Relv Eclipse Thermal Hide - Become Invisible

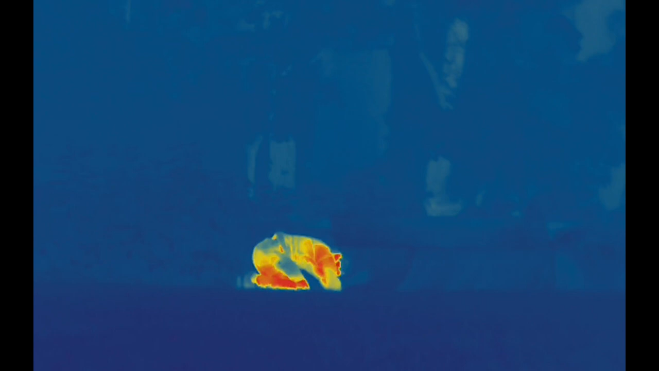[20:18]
So that's pretty crazy when you look at what you normally look like without anything on at all.
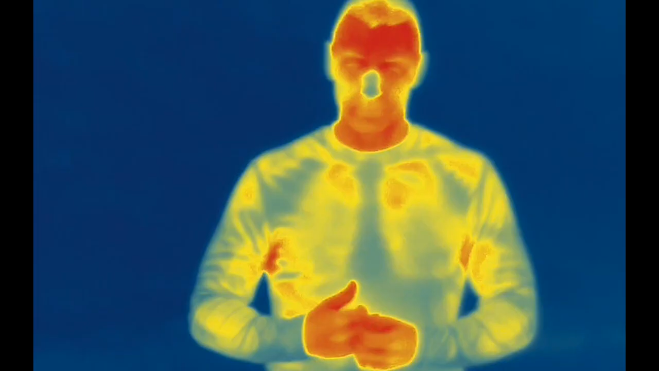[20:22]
So the thermal mitigation of the relph hide struggles a bit more at night as everything around you is so much cooler than your body.
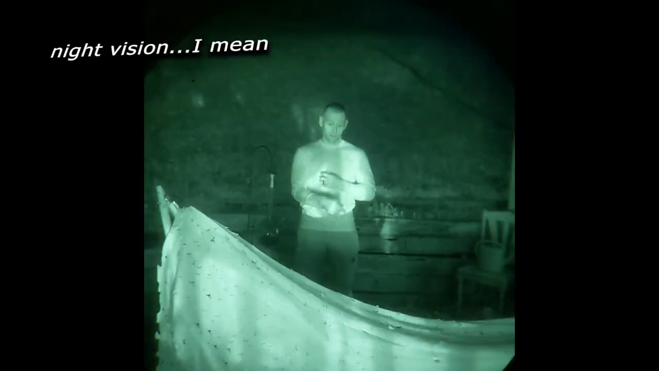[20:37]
Again back on the deck doing the same test as we did before.
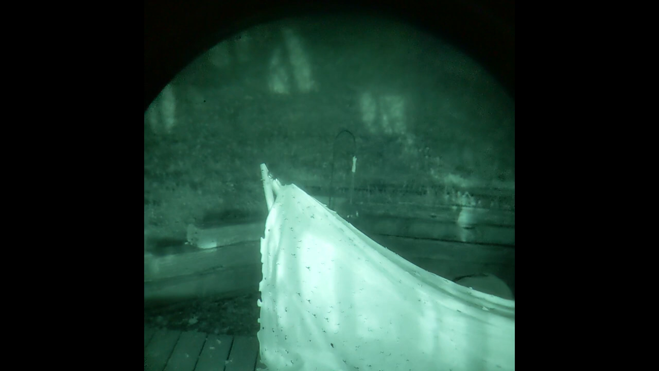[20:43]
You know we're just seeing the same thing over and over again. We lose that camo pattern.
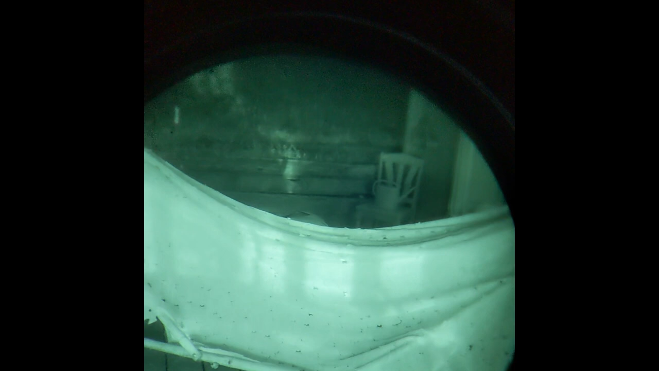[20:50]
It really looks like we have a sheet with some holes cut into it that's just draped over and we're trying to hide behind it. So let's try out in the woods kind of see how this does and just like a normal application. So here we see Oz out in the distance and he's going to put on the relph thermal hide.
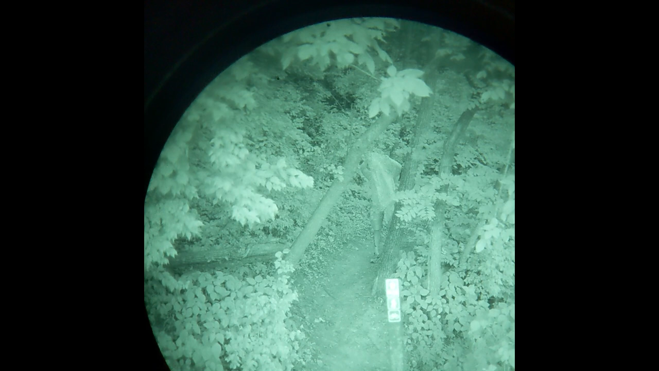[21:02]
And again I mean it's already has no pattern to it.
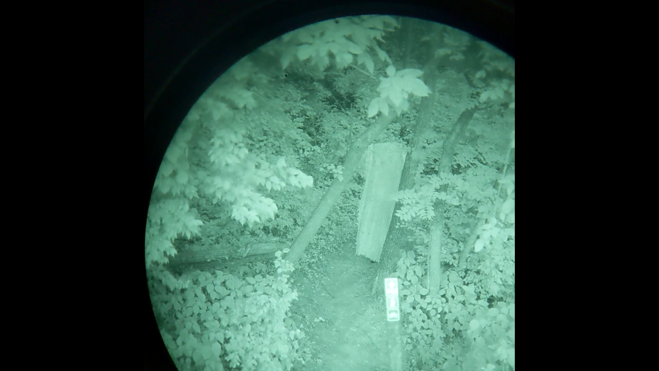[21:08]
It's just like a single uniform bright color. I hate to say he just looks like he's going trick-or-treating or something. The shape of him just looks like a ghost. It definitely catches your eye, particularly when he starts moving. I would just be apprehensive to use this in nighttime. Even behind the tree. Yeah, he's a little bit hidden, but any sort of movement just looks really wonky.
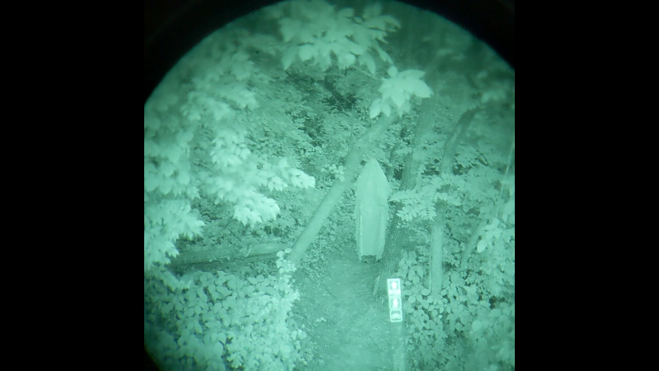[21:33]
I would probably opt to just not wear this. I think you're easier to spot at night with the hide on than off.